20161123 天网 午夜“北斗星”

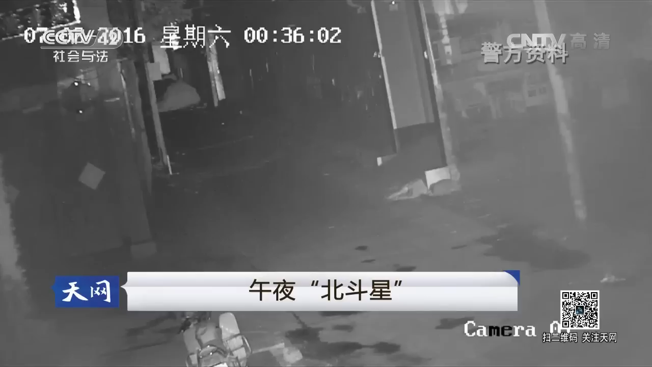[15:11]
12点36分一道车光照亮了进村的小路但奇怪的是这辆车并没有继续行驶而是停在了村口而那里正是老冯发现小力自行车的地方6分钟之后有一男应语驾驶着电动三轮车时来通过三轮车的影子可以判断就在他们会要骑到这辆汽车面前时这辆车迅速掉头驶离了
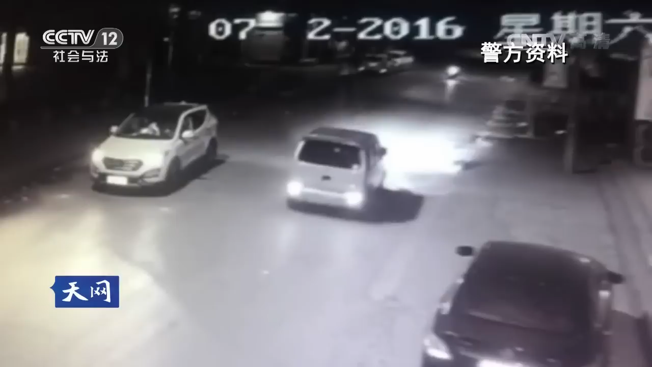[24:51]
能确定是北斗星这个车然后它这个车右上角有